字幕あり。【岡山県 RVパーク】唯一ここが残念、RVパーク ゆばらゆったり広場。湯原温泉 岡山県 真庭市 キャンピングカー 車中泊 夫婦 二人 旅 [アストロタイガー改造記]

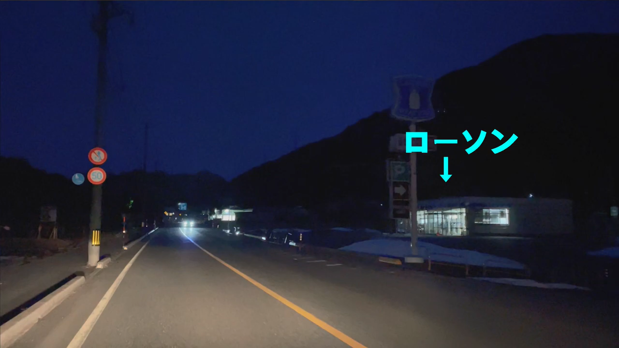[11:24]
あれ電気ついてないじゃんいやマジマジえぇーうわっえ嘘掃除してるわ開いてないえ?